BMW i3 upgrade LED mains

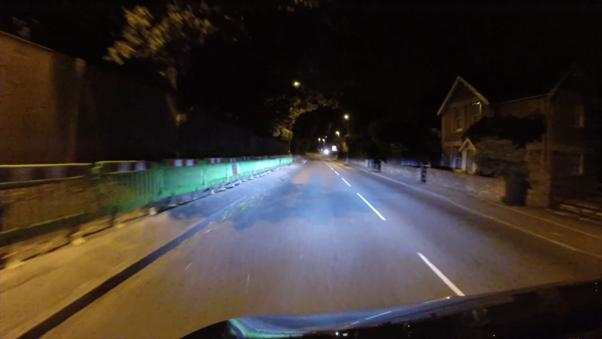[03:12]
look at these, these are the dip LED lights, I
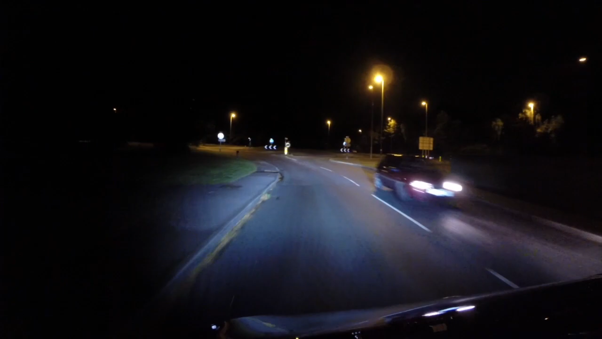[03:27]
was looking for a dark road but didn't want to go too far from the house,
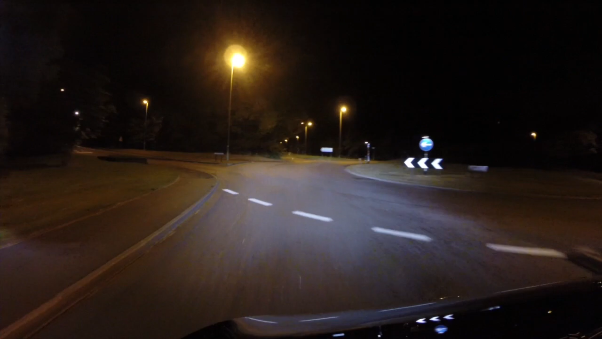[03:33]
because I had the GoPro fixed on the screen with its rubber sucker, now this chicane that they put here is rather nasty for the people that live up here, you can see tyre marks and I bet there has been some mag wheels clattered on there, now this is up onto the mains now, they look to me as if they are set a bit low,
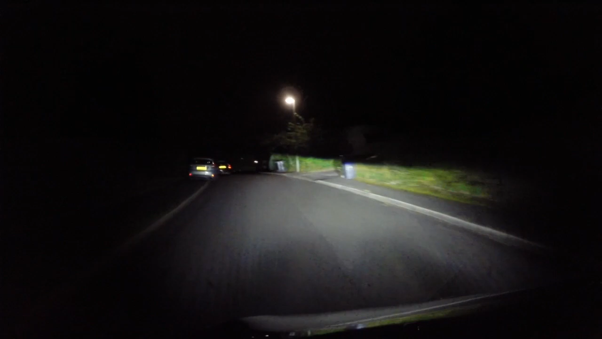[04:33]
yes there's the dip, now still a good light but you can see the extra that the new LEDs are giving you, if I can get those two patches of brightness at a bit more level with the ground, I think we've got a fair old reach of light there, now the only thing I didn't do was ever run the headlights with the old halogen bulbs but looking at how the different temperature and light output,